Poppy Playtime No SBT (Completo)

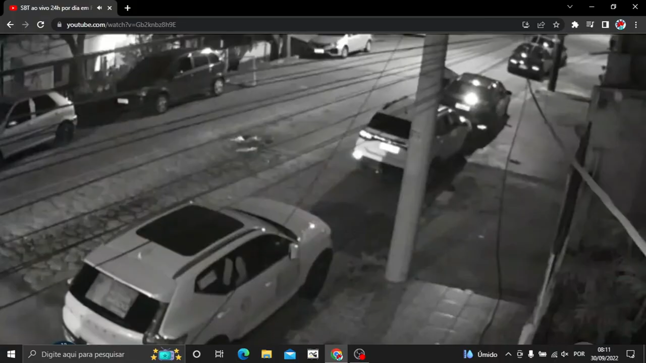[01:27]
Ele foi cercado por três bandidos quando descia do carro.